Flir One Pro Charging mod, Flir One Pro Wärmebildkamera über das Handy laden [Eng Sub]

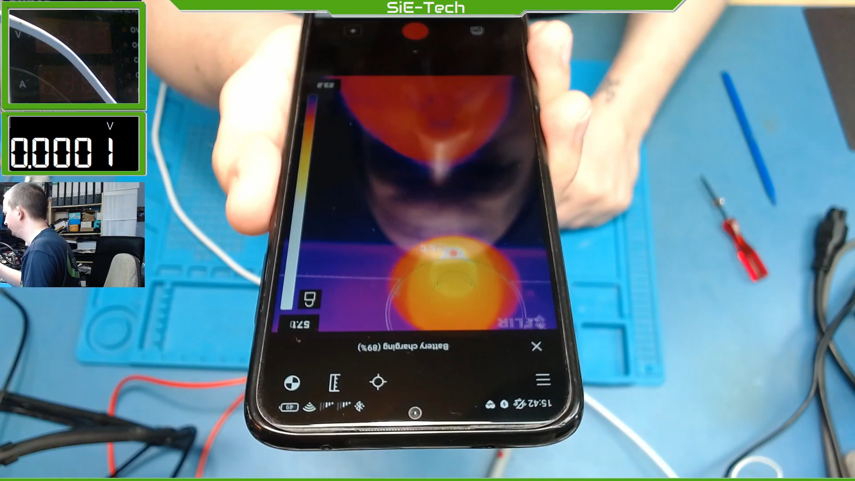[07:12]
89, also es geht hoch und nicht runter wie zuvor.
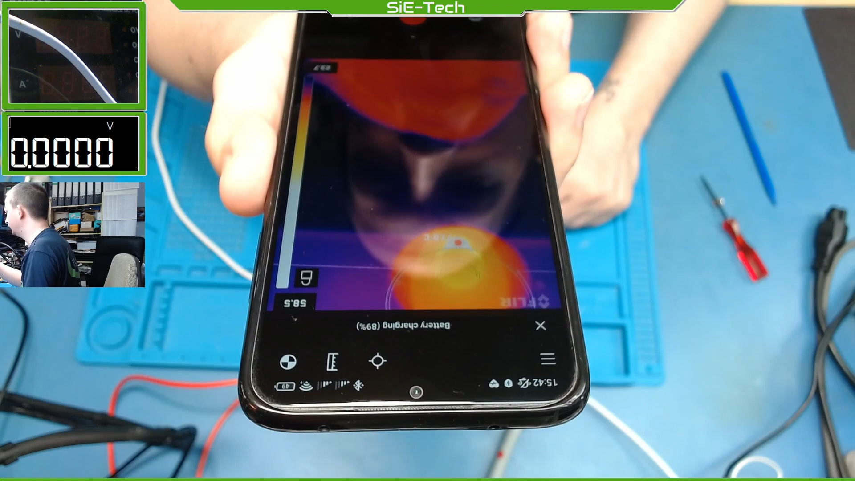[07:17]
Oder besser, wenn ich so zeige.